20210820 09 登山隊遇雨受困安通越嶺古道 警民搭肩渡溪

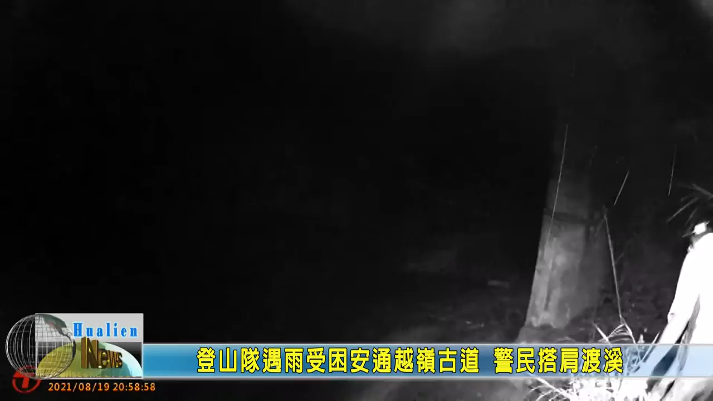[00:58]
下山途中在南竹湖山区溪流蓝沙坝处，因为大雨水势湍急，受困其中。警消获报后，协同当地部落向导上山寻人，以互相搭肩的方式，一步一步协助涉水渡过溪流，平安下山，结束这场惊魂记。